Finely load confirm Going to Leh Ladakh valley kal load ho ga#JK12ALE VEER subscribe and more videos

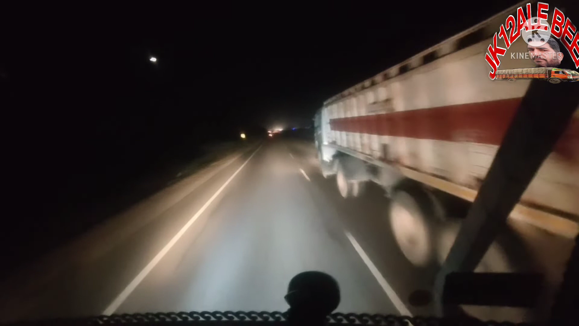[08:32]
ये घोड़े वाले भाई जा रहे हैं, तो हम भी जा रहे हैं, फिर 70 की स्पीड में चले हुए हैं,